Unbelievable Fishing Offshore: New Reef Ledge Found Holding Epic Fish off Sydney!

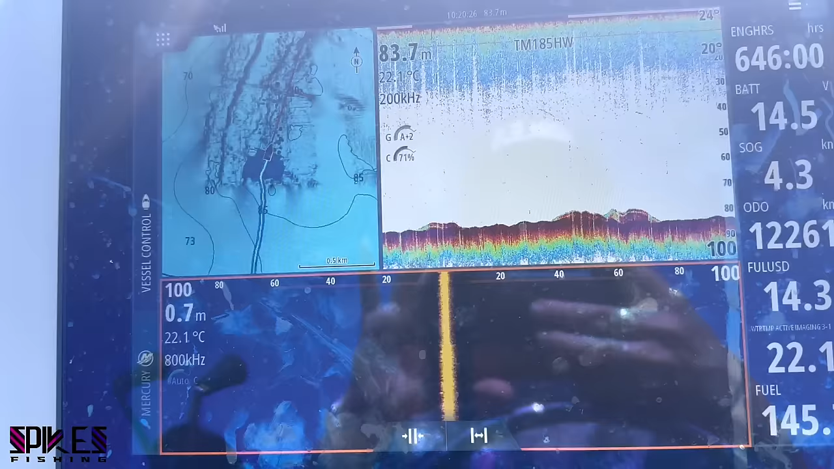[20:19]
On screen: water 22.1°C
It's just a series of bommies that look kind of weedy,
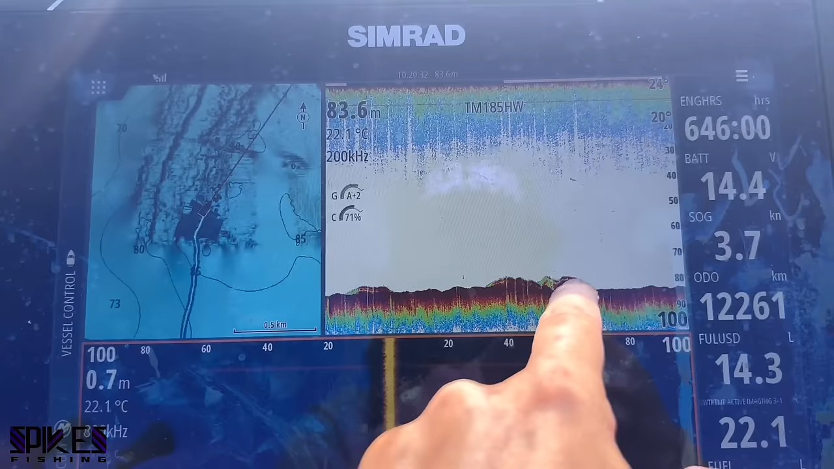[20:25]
On screen: water 22.1°C
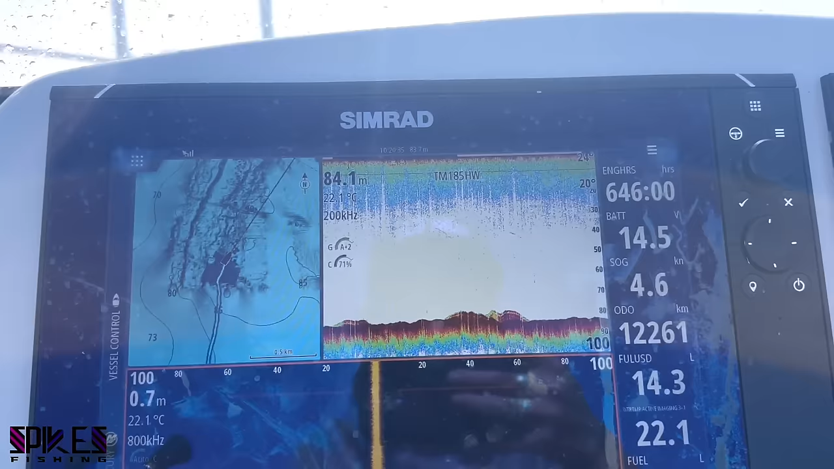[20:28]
On screen: water 22.1°C, speed 4.6 kn
but there's nothing going on, so I'm gonna head to the peak.
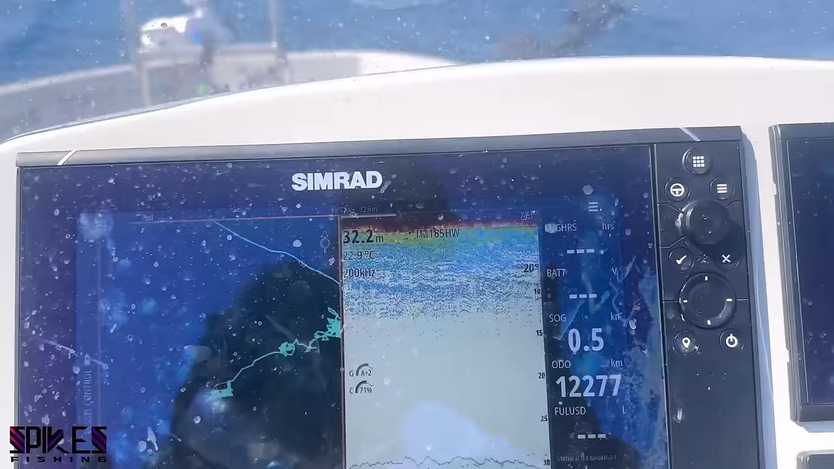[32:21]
On screen: depth 32.2 m, water 22.9°C
Just little fish here and there on the bottom. Bondi Beach.
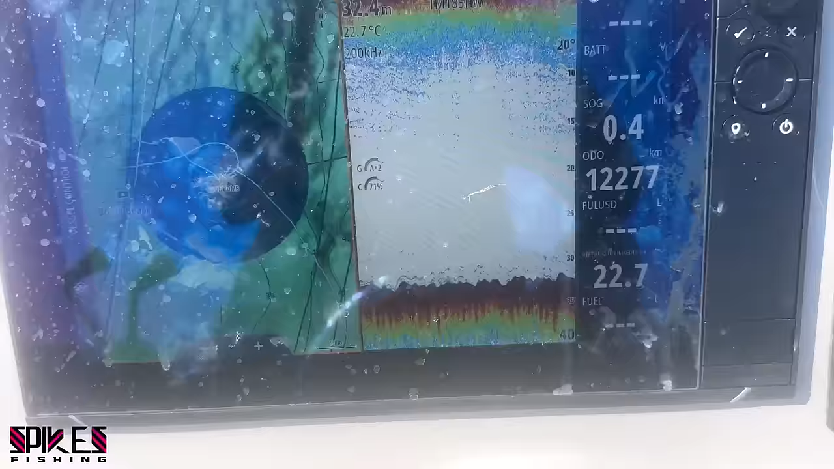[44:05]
On screen: water 22.7°C
Okay. That's the bommy, which I've called Bon Bomb.
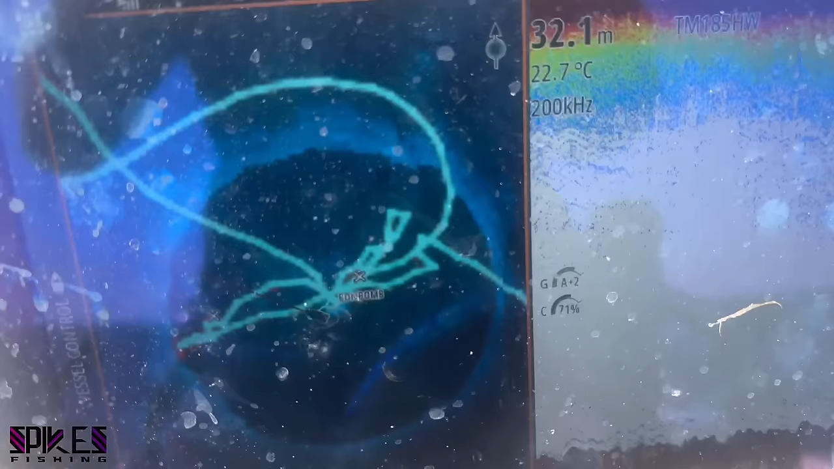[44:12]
On screen: depth 32.1 m, water 22.7°C
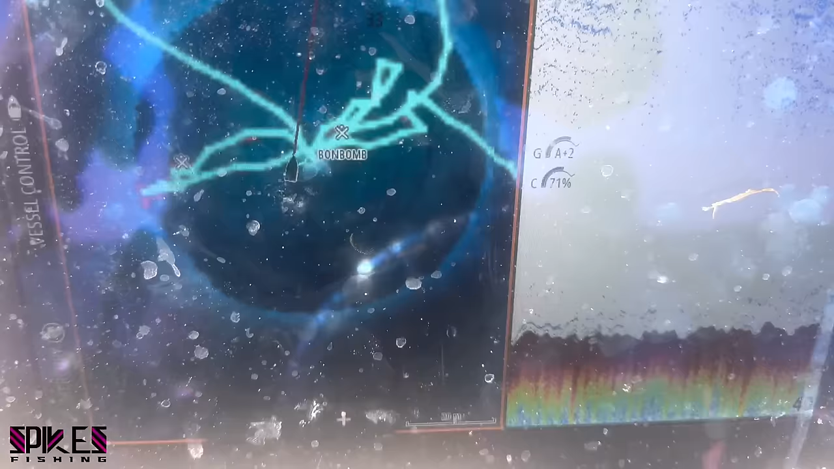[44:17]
There's a ledge here.
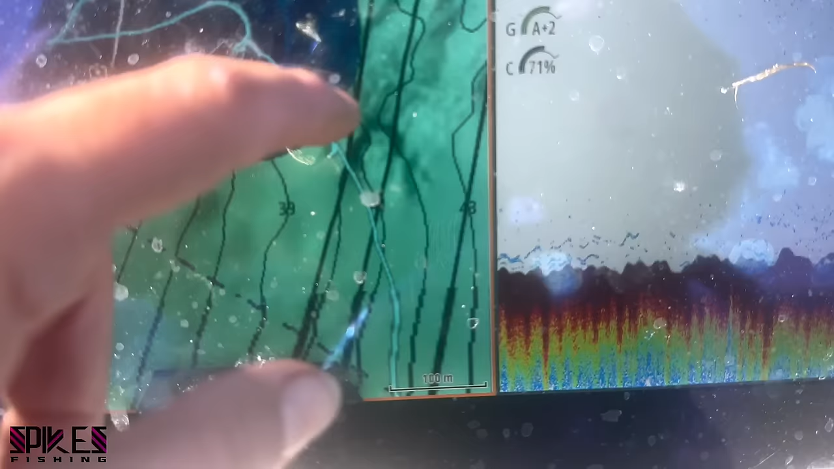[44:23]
You can't see it now, but it goes in like, it might show you.
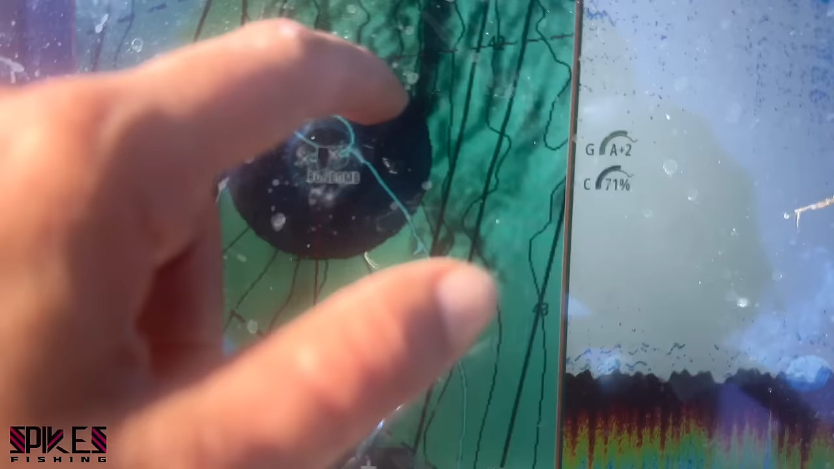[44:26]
It goes in like a sea.
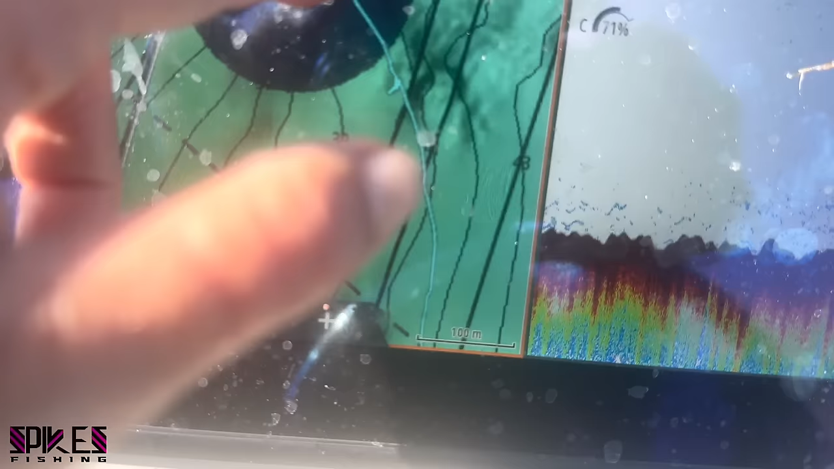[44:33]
Here is 32 to 31 meters, 39, 42, 35, 33, and a little bit deeper, 34.
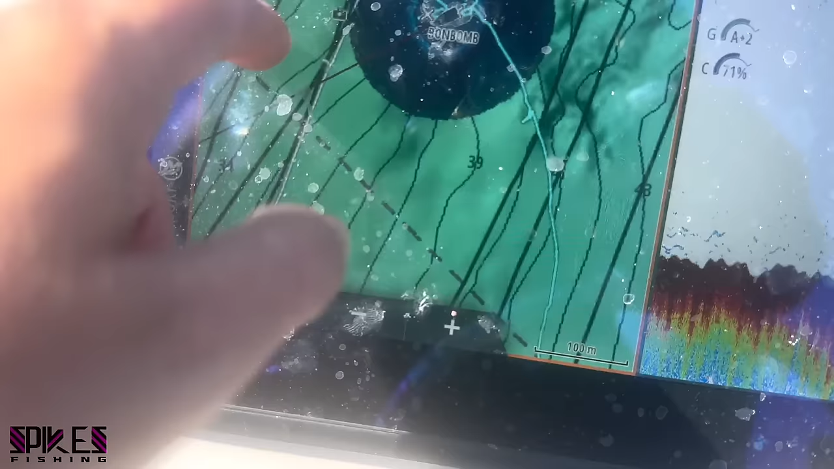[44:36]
I think it got to 35 there.
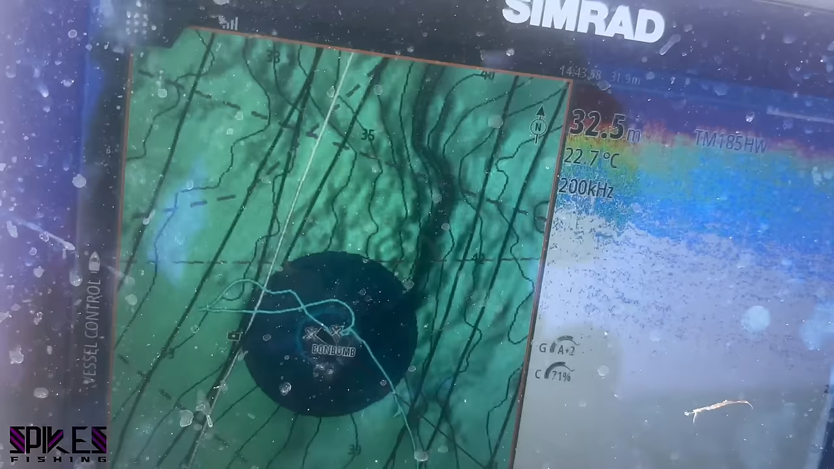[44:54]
On screen: depth 32.5 m, water 22.7°C
And this is where I'm catching the fish. You can see.
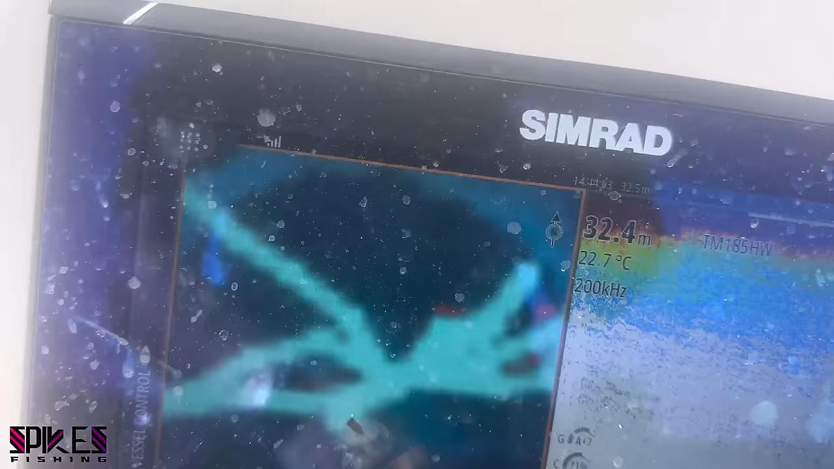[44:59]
On screen: depth 32.4 m, water 22.7°C
I haven't fished that much of it. 1, 2, 3, 4, 5.
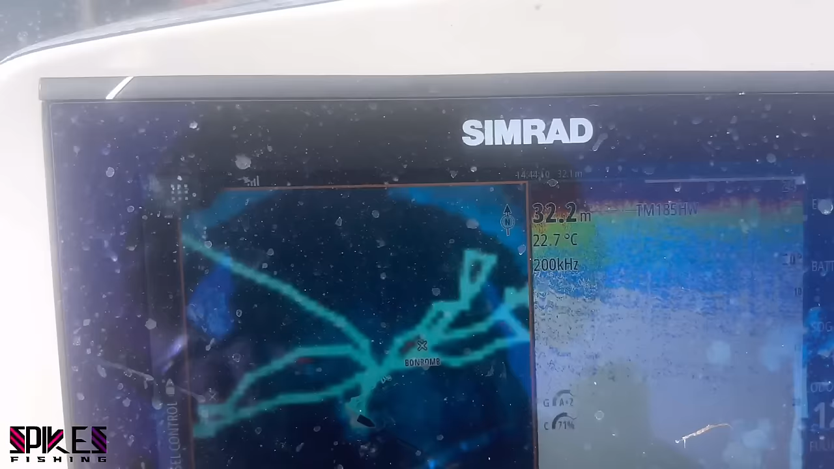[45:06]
On screen: depth 32.2 m, water 22.7°C
5 spots. That's how I find spots, guys.
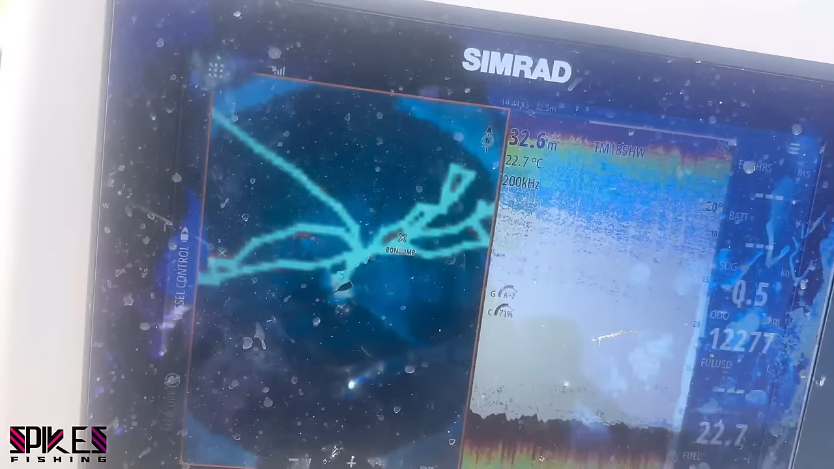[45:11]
On screen: depth 32.6 m, water 22.7°C
This is a new spot in the middle of freaking nowhere at Bondi Beach.